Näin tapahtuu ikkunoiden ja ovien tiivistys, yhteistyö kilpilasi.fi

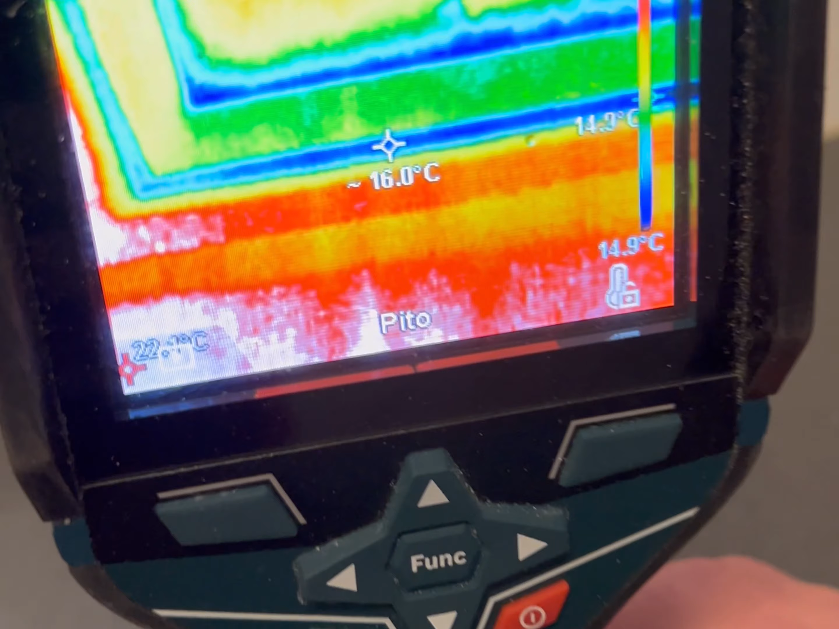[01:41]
On screen: spot 16.0°C, scale bottom 14.9°C
Tästä näkee, että kohtuukylmät on noi ikkunan reunat.
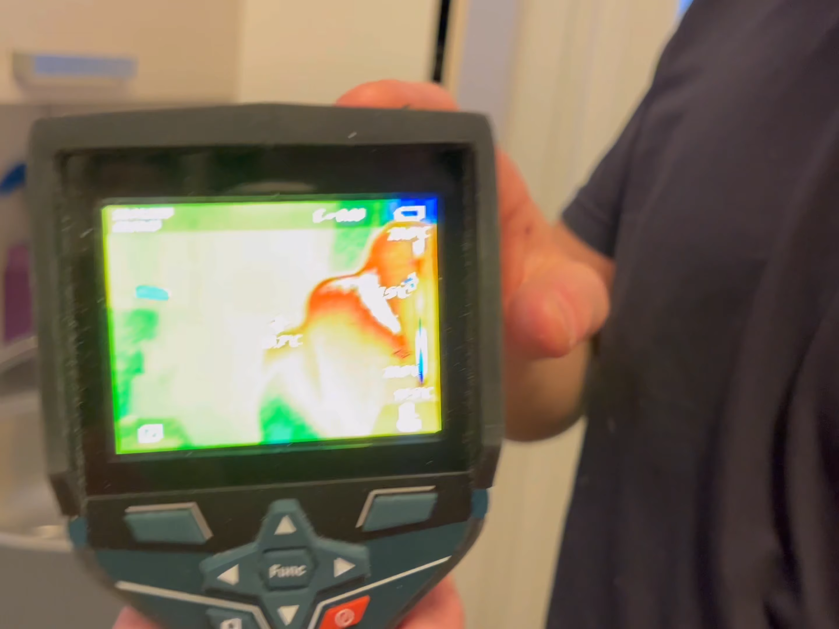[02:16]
Tänne, törätään tänne ikkunaan päin, niin me nähdään täällä, käytännössä, että onko täällä lämpövuotoja.
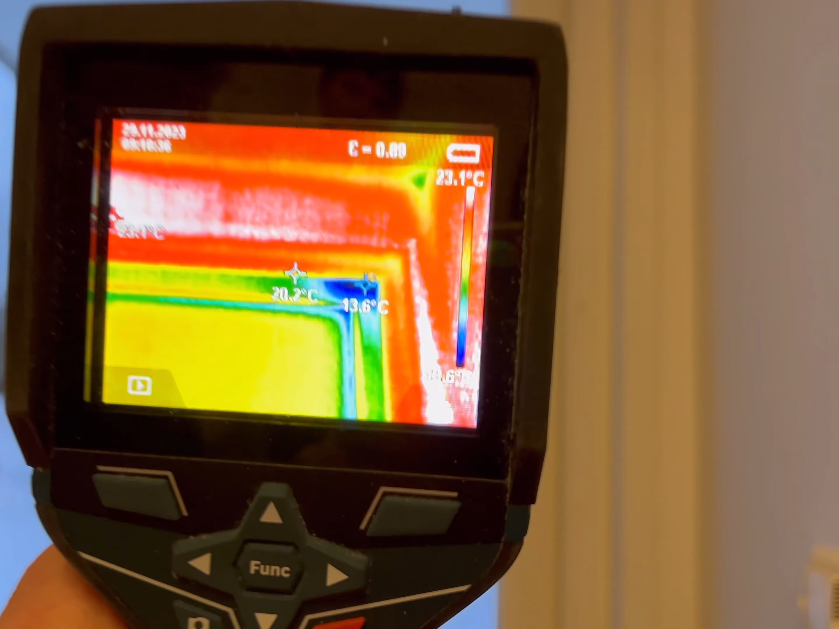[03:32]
On screen: spot 20.2°C, scale top 23.1°C
Ja nyt tää, että tuolla ton pisteen, niin näette, mitä sieltä vuotaa heti vähän enemmän.